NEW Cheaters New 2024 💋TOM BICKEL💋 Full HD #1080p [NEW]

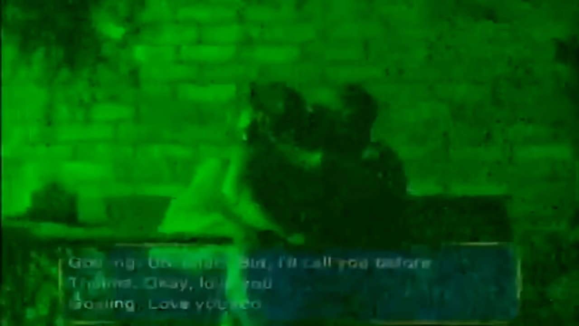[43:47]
Love you, too. Once back at the ranch, Gosling and Potts enjoy a nightcap on the back porch.
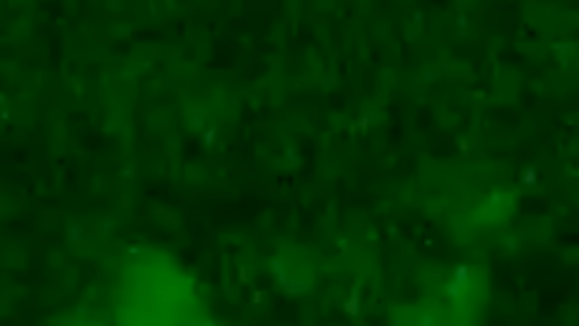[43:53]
With more than enough evidence, agents pull back and return to headquarters to begin compiling Thelma's dossier.
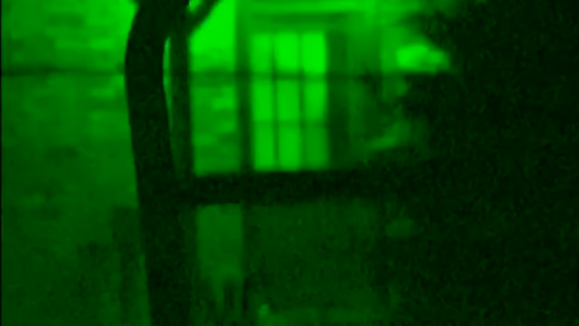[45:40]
Goes up to the front door, knocks,
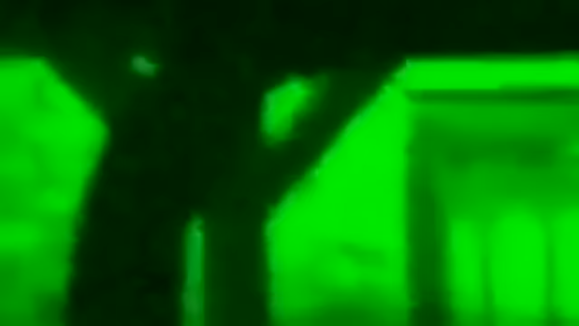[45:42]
the same young lady that we've seen him with previously,
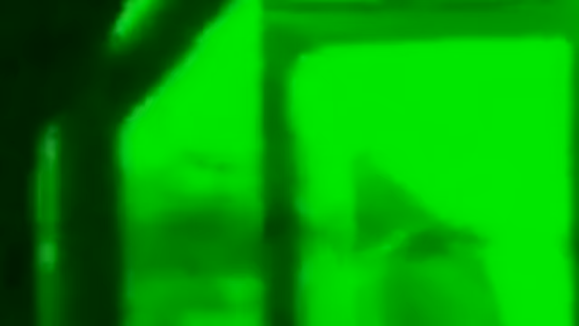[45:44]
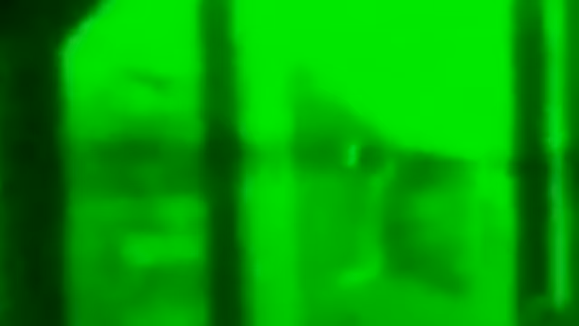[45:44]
opens the door, lets him in. They're there for a short period of time before exiting, and they're followed to a local bar.
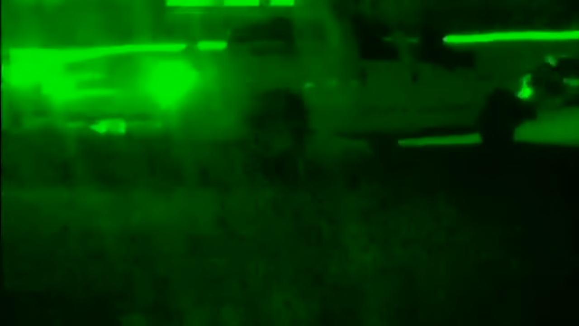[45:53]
They're engaged in a game of billiards, and after pocketing some of his balls, he is rewarded
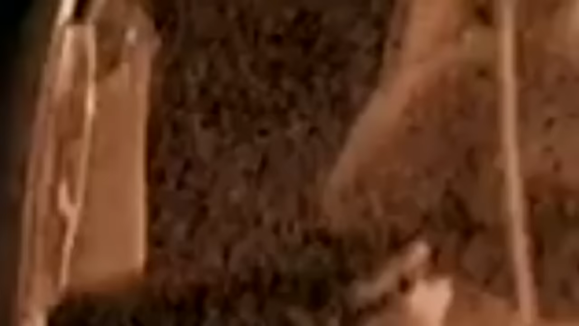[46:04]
with a passionate show of affection.
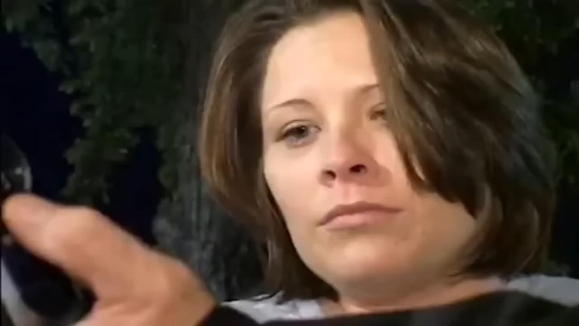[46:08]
Later that evening, they drive back to the ranch,
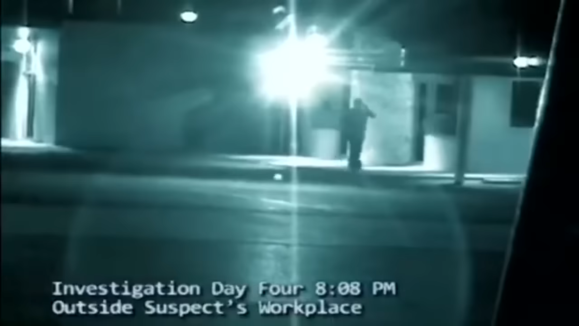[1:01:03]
After quite a few days with little movement on the case, agents catch a break.
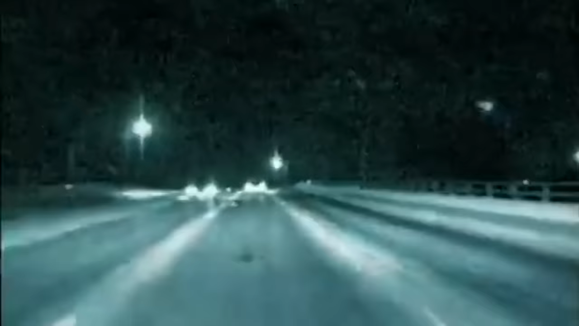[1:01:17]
He rushes to the other side of town and enters a well-respected record shop.
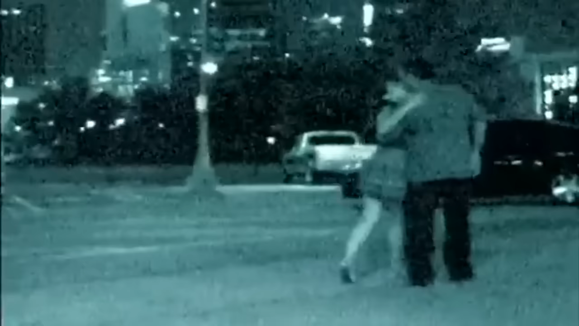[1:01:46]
The two finally exit the establishment and share a kiss while walking through the darkened parking lot. Ever the gentleman, Santiago sees his querida into her car.